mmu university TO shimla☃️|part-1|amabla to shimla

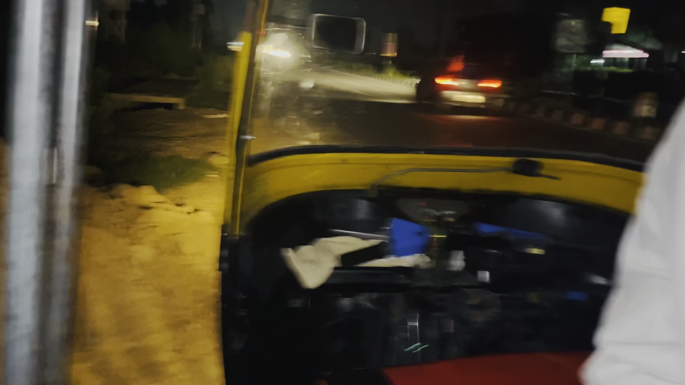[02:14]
ये हो गई गाड़ी स्टार्ट, फिर से हो गए यार ऑटो बंद